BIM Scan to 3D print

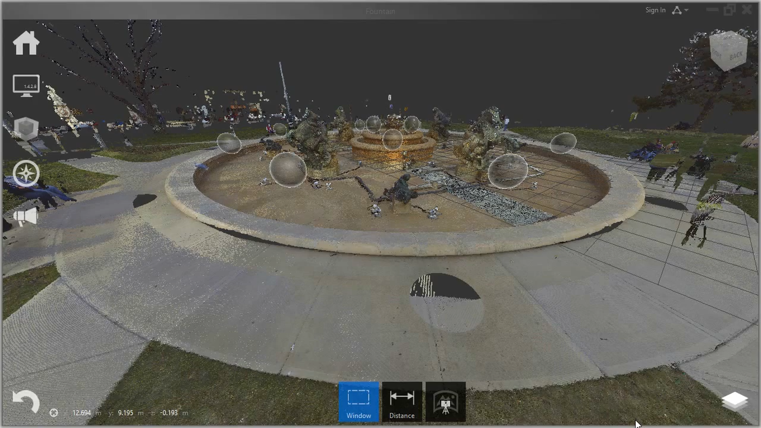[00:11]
We're going to take a building information modeling scan, a BIM scan, and make a 3D printable model from that scan.
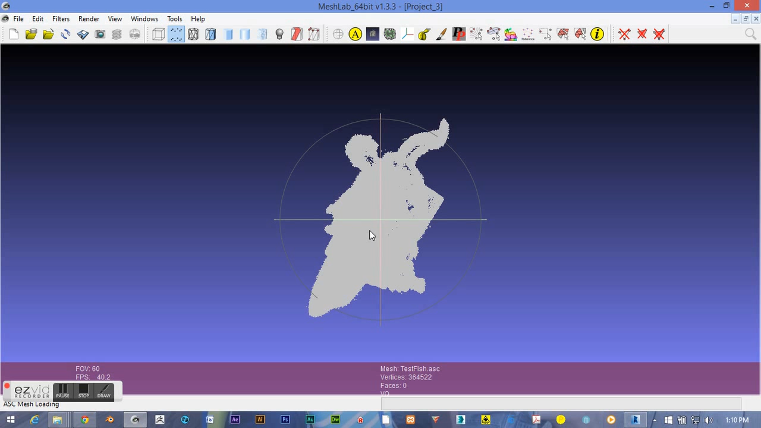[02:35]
And now it's rendering those points, so we can see the big, raw point cloud.
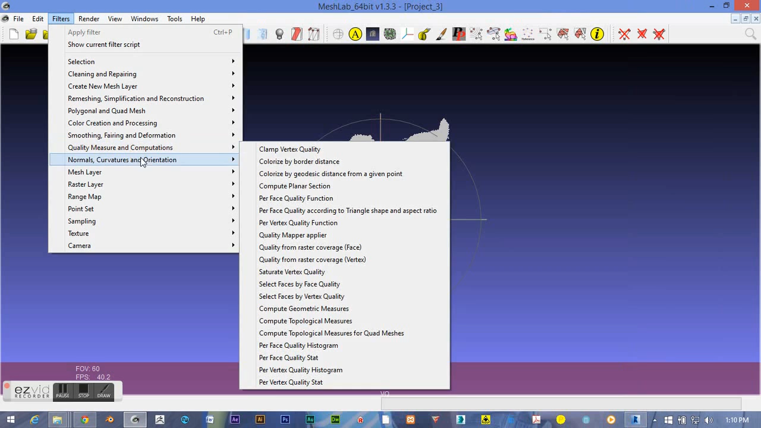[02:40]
But it's a little wonky, because its center is not the center of the scan.
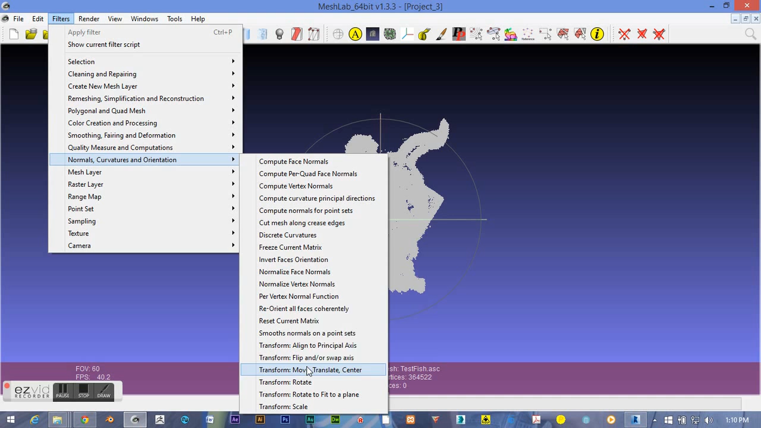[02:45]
It was off of the center of the scan, so it's going to be,
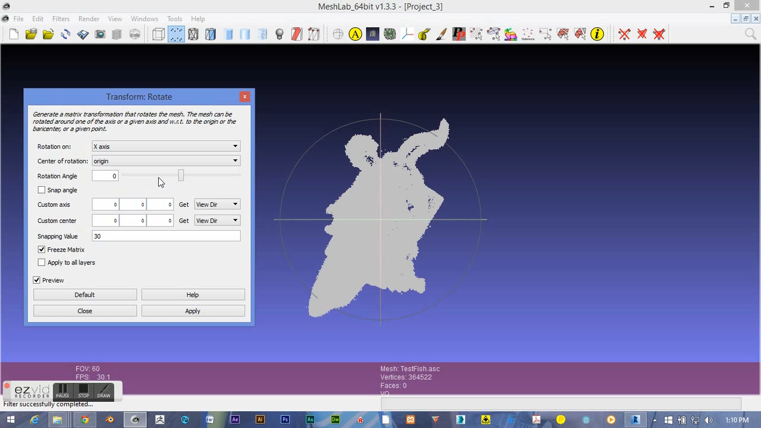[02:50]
when we move it around here, yeah, you can see the center is somewhere not on the center of our cloud of points. So let's fix that real quick.
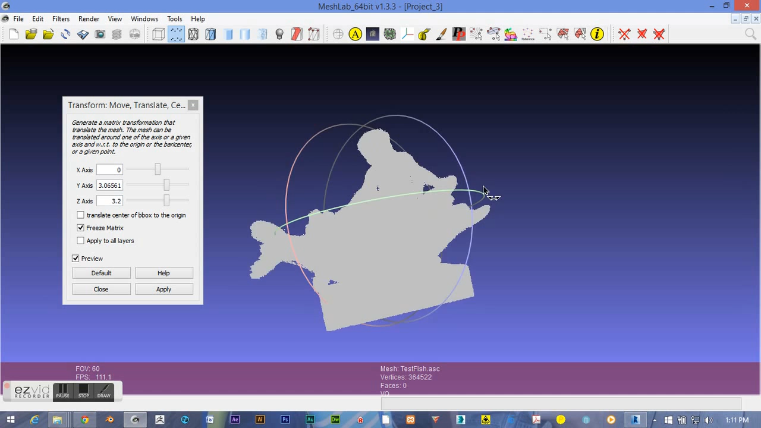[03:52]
Well, no, let's lift it up a little bit, because I want that base to be higher. I don't care if the head pops out at the top a little bit, but I want that base to be closer to the center.
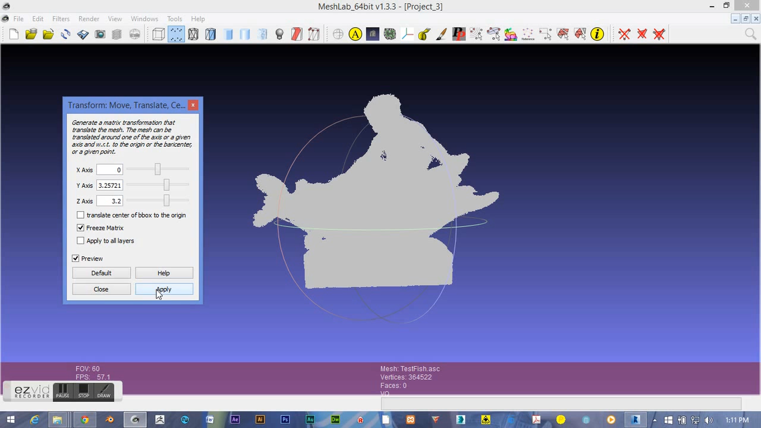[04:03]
So let's close out of that after we apply it. And now we need to sample this cloud,
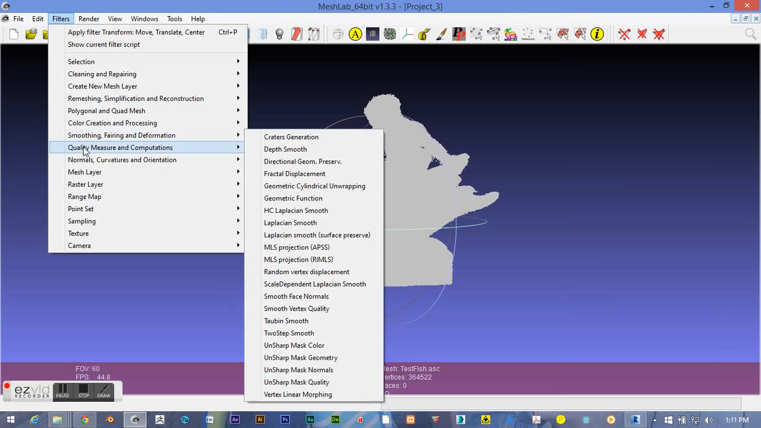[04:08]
because it's a big jumbled cloud,
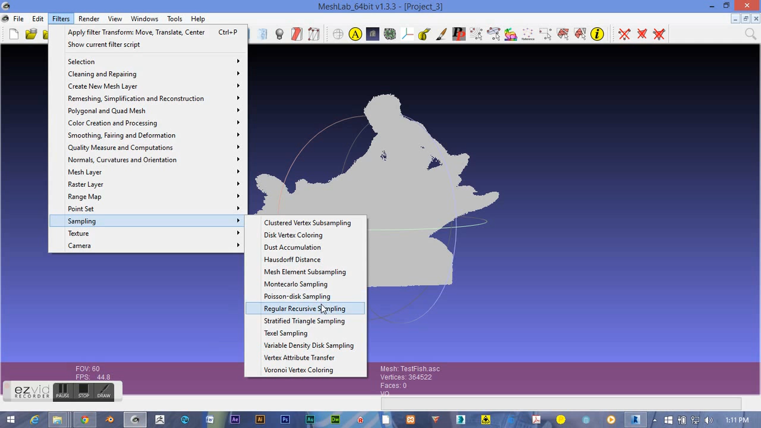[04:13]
so we need to find the densest collection of points, which should represent the surface of the statue that the laser was scanning.
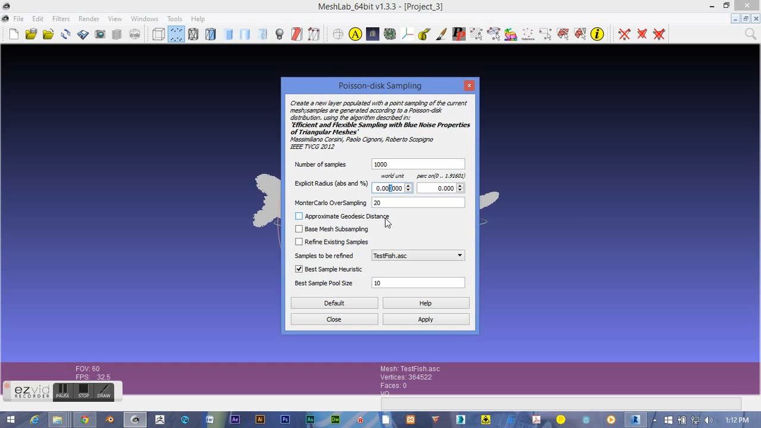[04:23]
We need to apply some world units, a couple thousands there, and make sure base mesh subsampling is checked, so it goes and does all the sampling it needs to.
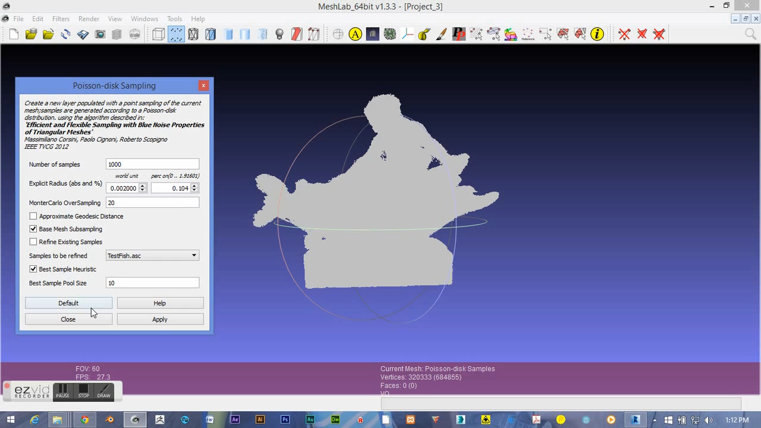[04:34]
So we've got that. Let's open up our layers panel, and we'll hide our...
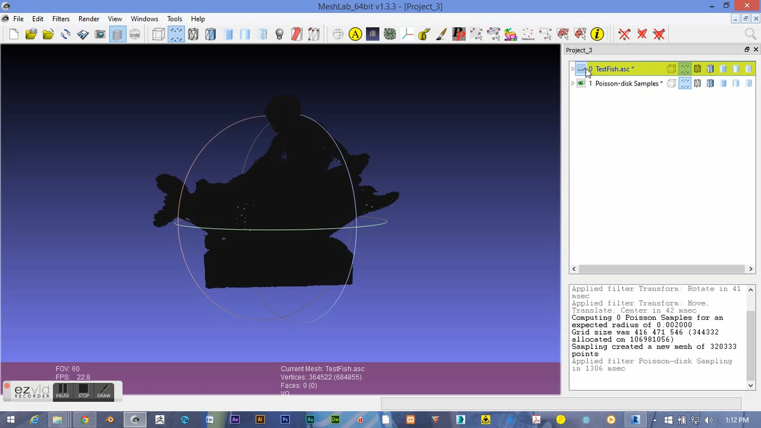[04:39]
Now let's just delete our original point cloud mesh, and this is the sampled mesh.
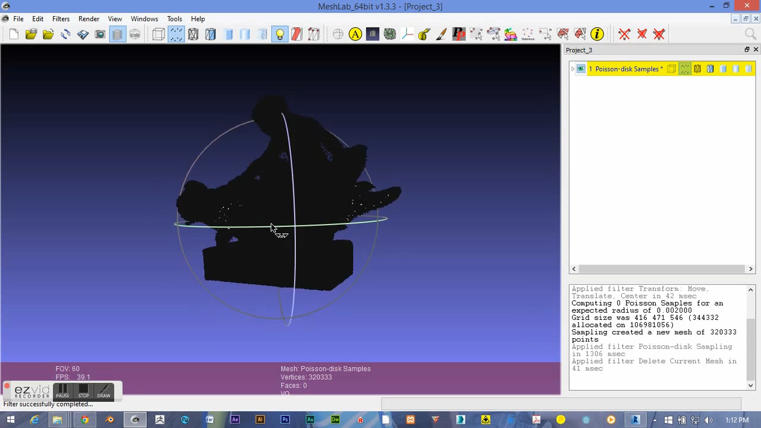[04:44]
You can see it's a lot cleaner. It's got some more detail to it, but let's assign some normals to it, and it'll almost look like the statue.
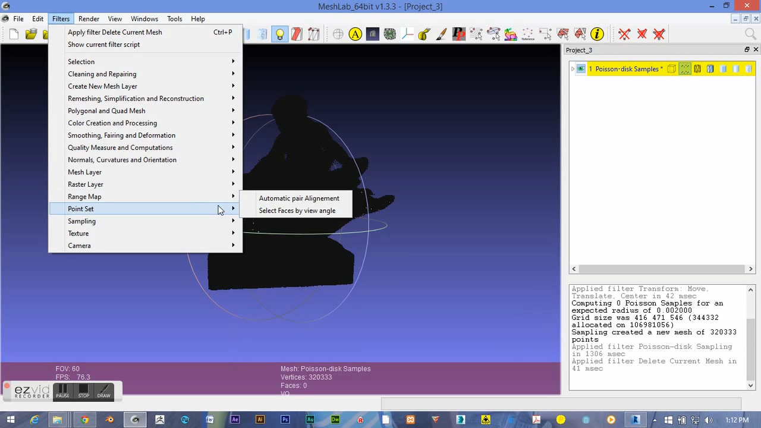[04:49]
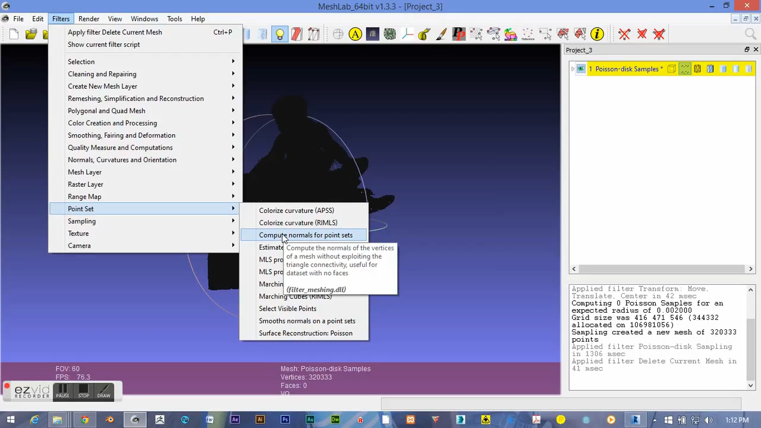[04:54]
Down in point set, we compute some normals. I like to punch in 20 with one smooth iteration.
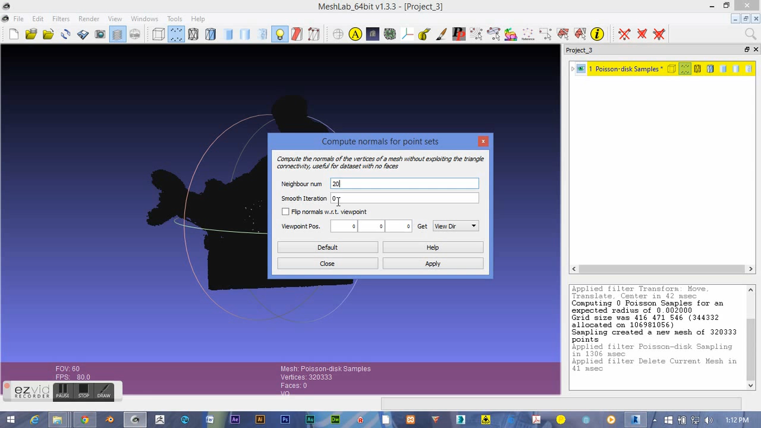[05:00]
This is very forgiving. You can experiment with different recipes, and it's pretty quick to apply if you want to try again.
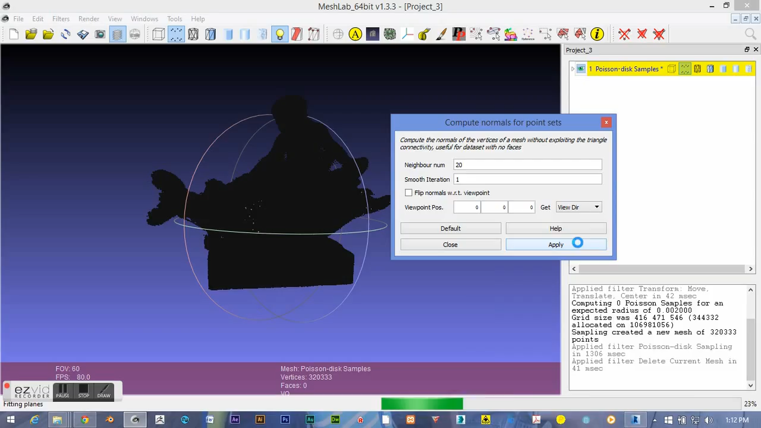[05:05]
And there, you can see basically what that statue is supposed to look like.
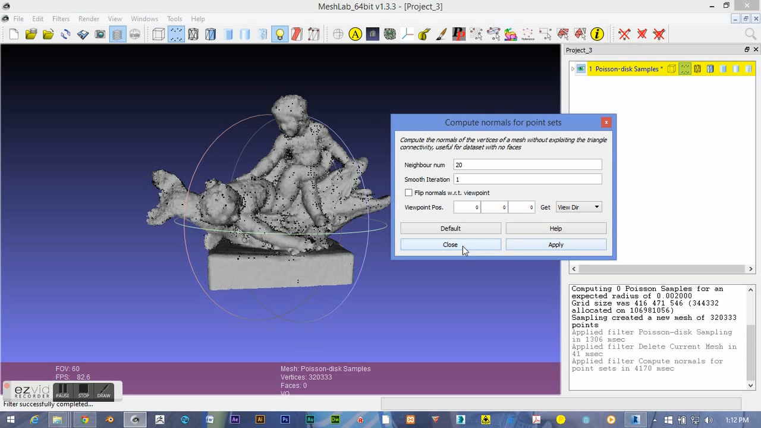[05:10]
But still, it's just a cloud of points. We need to turn it into a mesh if we want to make it anything printable. So let's go down to through point set again.
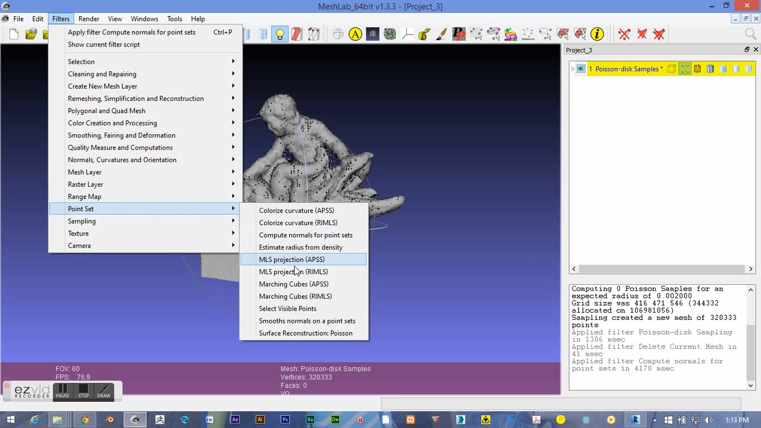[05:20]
And here I like to use, with our puissant, remeshing a recipe of 11 arc tree, 9 solver divide.
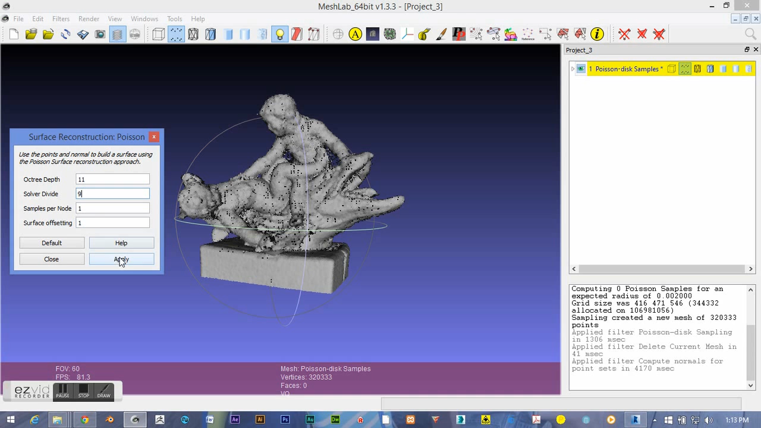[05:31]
And that usually works out pretty well for me.
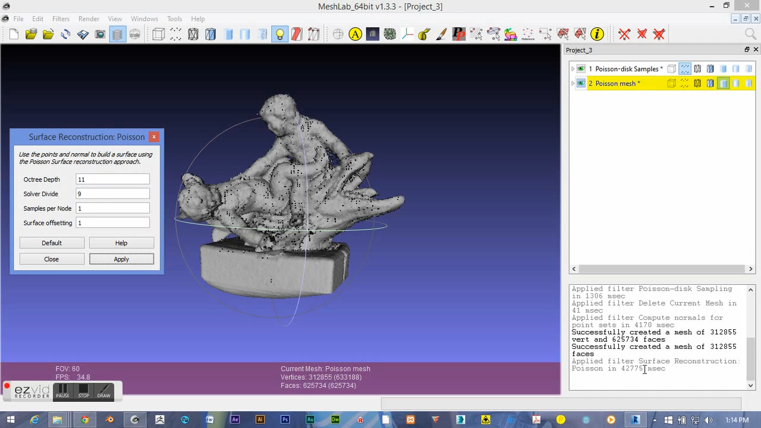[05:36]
It's not a ridiculous amount of polygons. Let's hide the point cloud, and there you can see a nice,
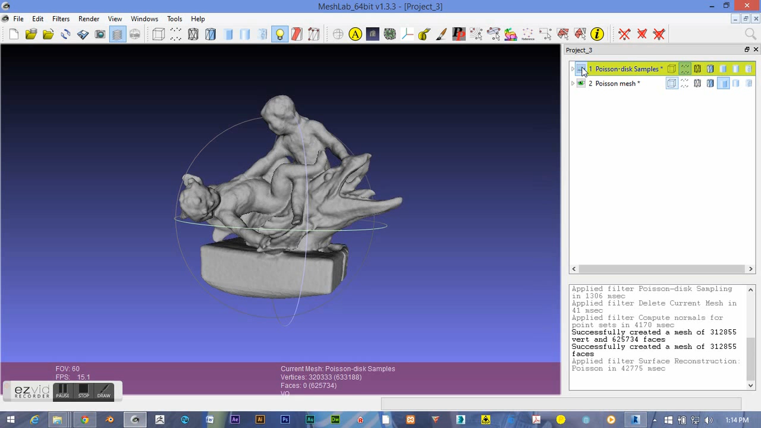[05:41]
relatively clean mesh right out the gate here.
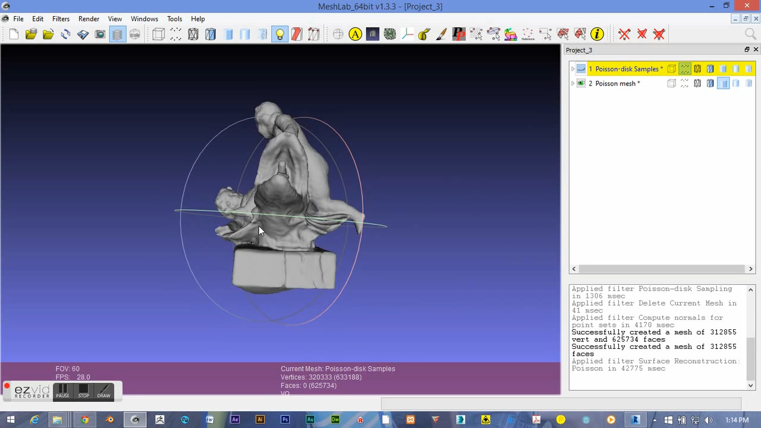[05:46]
And we just need to, maybe in another editing program, clean up this little base on the bottom, make it nice and flat.